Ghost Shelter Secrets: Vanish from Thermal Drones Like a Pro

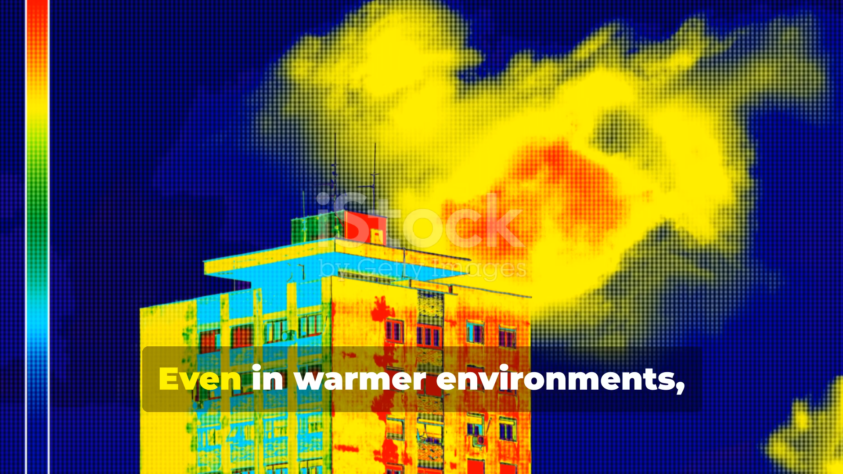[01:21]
Even in warmer environments, trapped heat radiating through cracks, vents, or thin materials shows up as an anomaly.
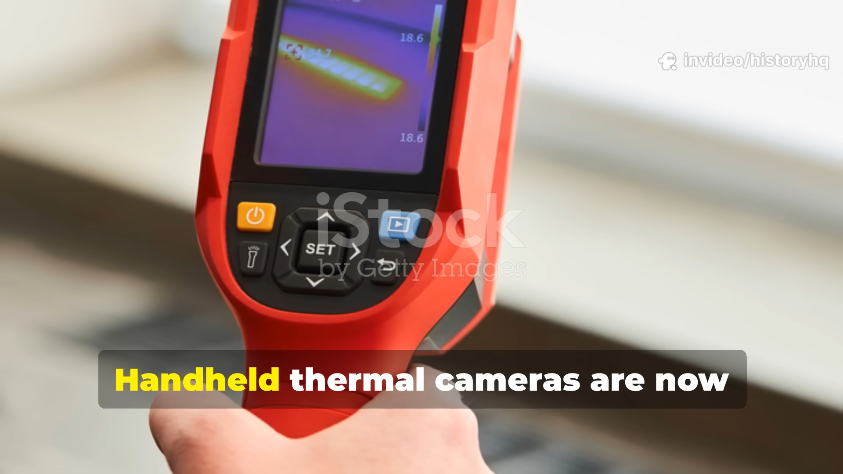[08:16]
Handheld thermal cameras are now affordable and brutally honest.